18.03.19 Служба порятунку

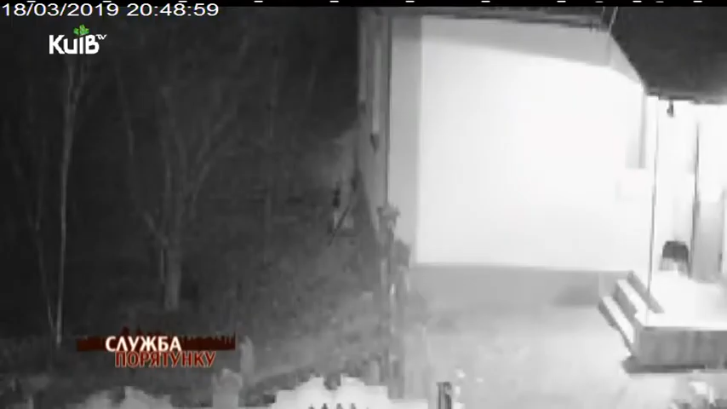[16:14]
Та каже, усе, що відбулося далі, наштовхує на зовсім інші думки. Вони були у балаклавах, і вони були в перчатках руки, це все не побачиш. А те, що один говорив, по-русскому, то це такий голос у нього був дуже цікавий.